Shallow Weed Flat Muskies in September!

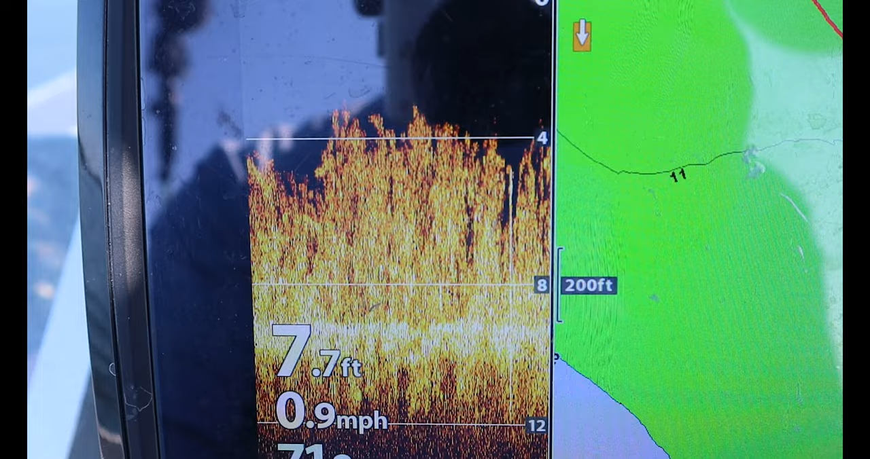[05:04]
On screen: depth 7.7 ft, speed 0.9 mph
So, as you can see, this is what we're fishing. 7 to 9 foot flat with weeds that top out at right around the 4 foot mark.
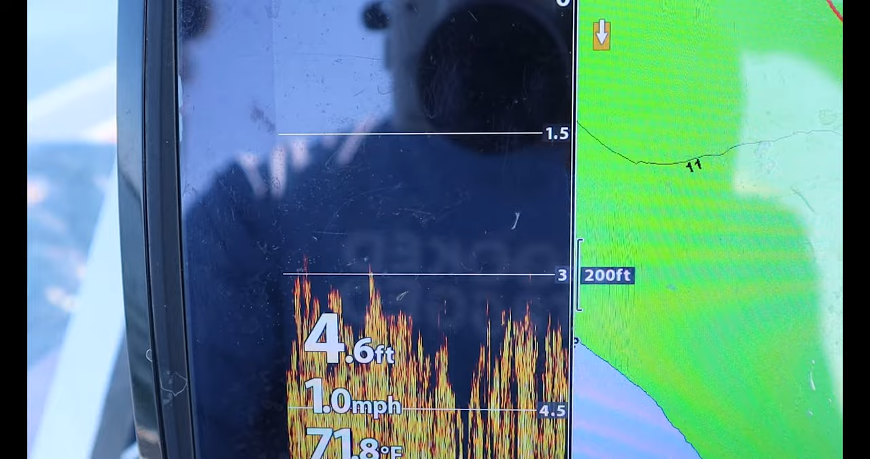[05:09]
On screen: depth 4.6 ft, speed 1.0 mph
And we've only had the one fish.